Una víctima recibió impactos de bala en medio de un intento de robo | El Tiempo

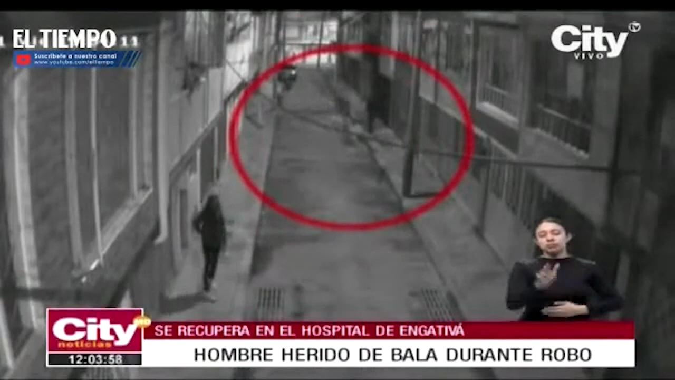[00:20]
en la localidad de Engativá, cuando un delincuente arremete contra él con un arma de fuego. Sin mediar palabra alguna, el sujeto apenas se baja de la cicla,